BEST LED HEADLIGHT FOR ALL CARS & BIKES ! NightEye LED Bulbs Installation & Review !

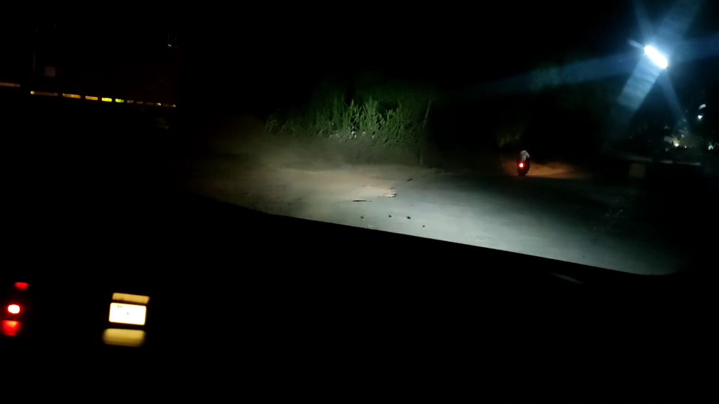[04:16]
पूरी तरीके से और अभी पूरी डाकनेस है तो मैंने पार्किंग लाइट्स ओन
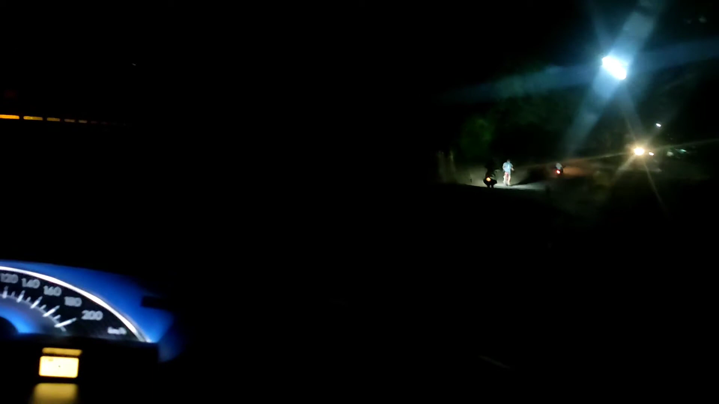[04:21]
किये और यह रहे हैडलाइट्स अब देख पर है रिस्पॉंज है बहुत ही अच्छा है इसका यह लो भीम है यह हाई वीम है और यह अपर
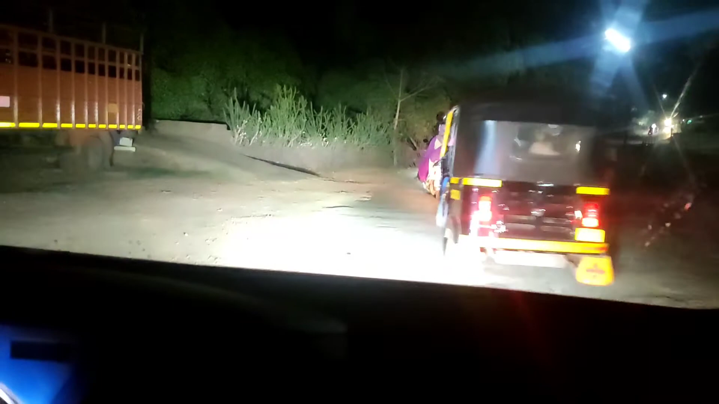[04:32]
डिपर है जो कि � बहुत ही ब्राइट है और एक अच्छी चीज लगी वह एलेडी होनी के वैसे बहुत ही फास्ट रिस्पॉंज
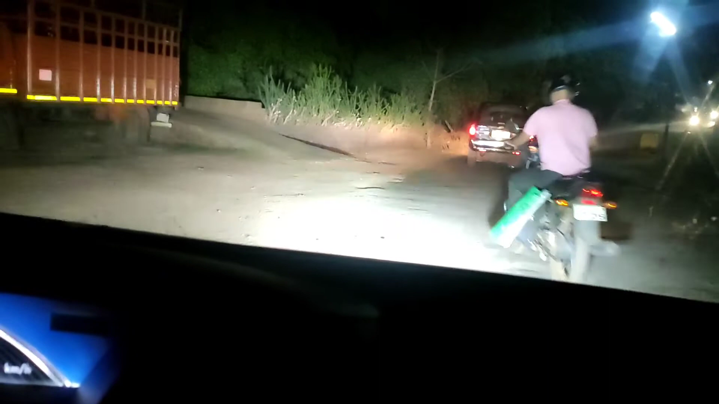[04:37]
से अपड़ी परगा सो ओवरॉल भाई बहुत ही अच्छी ब्राइटनेस है इसकी
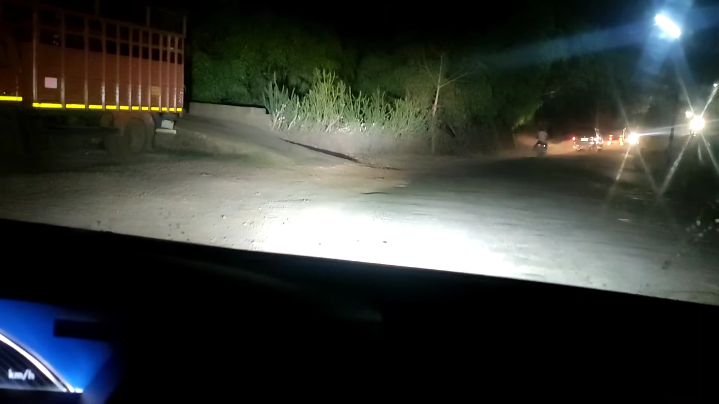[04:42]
और यह सारी गाड़ों में लग जाएगा अगेन कुछ भी मुझे इलेक्रिक